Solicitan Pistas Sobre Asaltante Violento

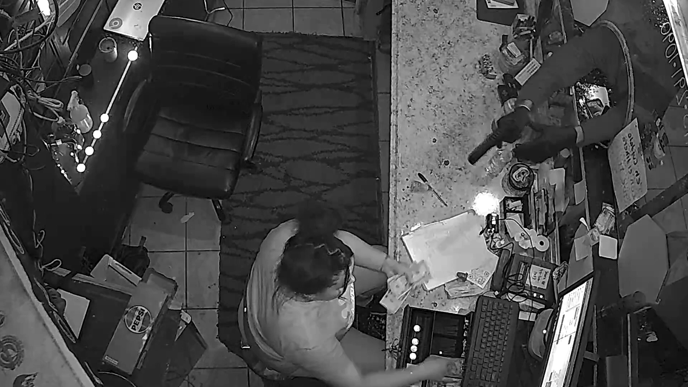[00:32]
El asaltante también robó dos celulares que estaban en el escritorio de la empleada.
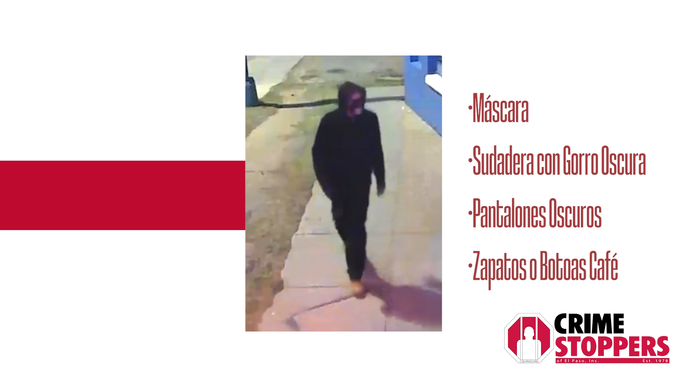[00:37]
Vestía con máscara sudera, con gorra oscura, pantalones oscuros y zapatos o botas de trabajo color café. La pistola es descrita como una pistola tipo revolver.
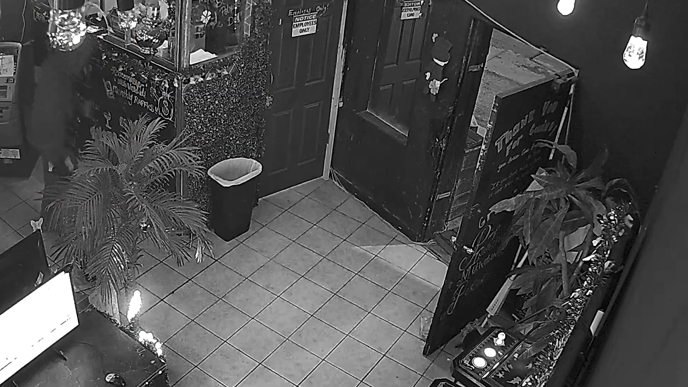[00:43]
El sospechoso huyó con una cantidad no publicada de dinero hacia la parte trasera del negocio.